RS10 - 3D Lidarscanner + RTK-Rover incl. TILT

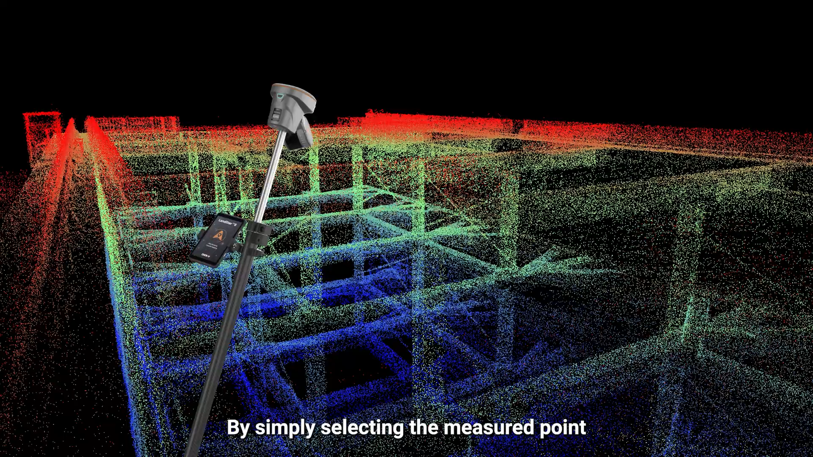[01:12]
By simply selecting the measured point from image scene of LANDSTAR software,
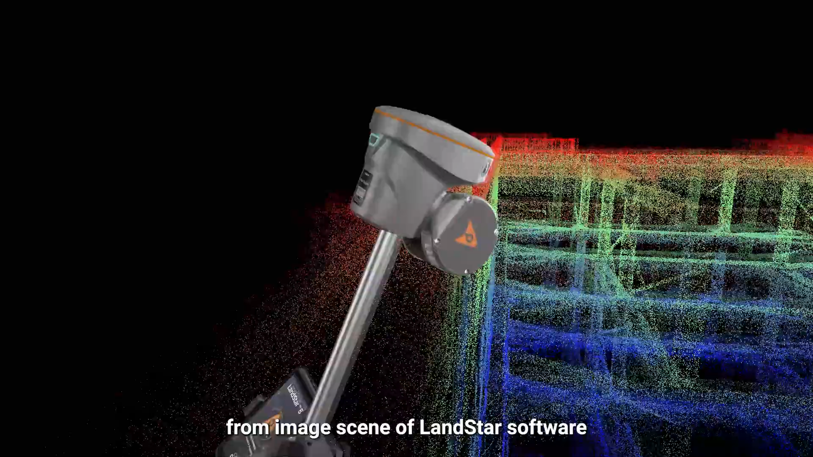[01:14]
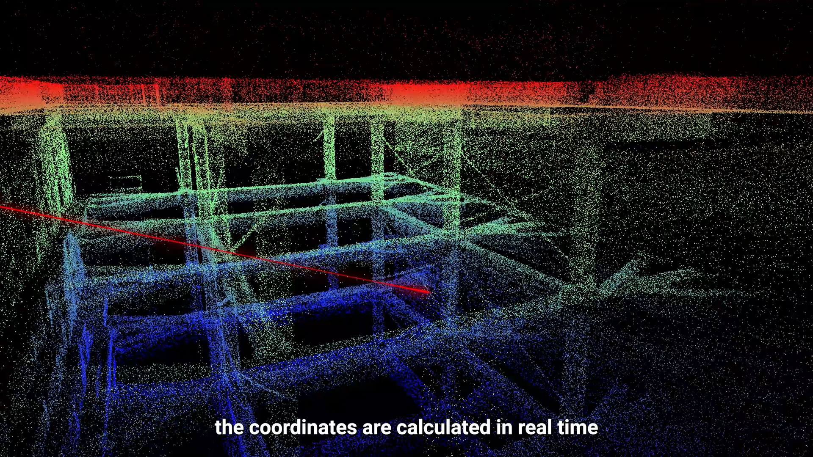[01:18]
the coordinates are calculated in real-time from the intersection of the RTK origin line,